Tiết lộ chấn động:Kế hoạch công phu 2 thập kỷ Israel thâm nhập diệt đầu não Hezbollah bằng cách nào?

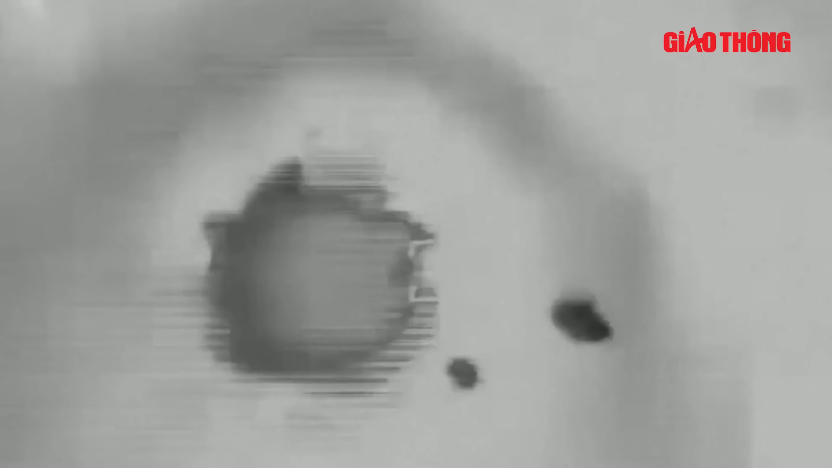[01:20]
Israel tuyên bố đã tấn công ông Nasrallah bằng cách thả bom
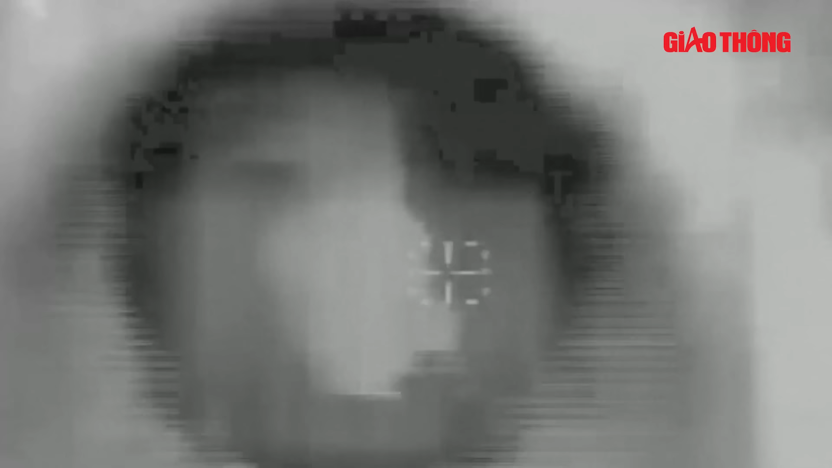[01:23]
xuống trụ sở ngầm của Hekbollah dưới tòa nhà dân cư phía nam thủ đô Beirut.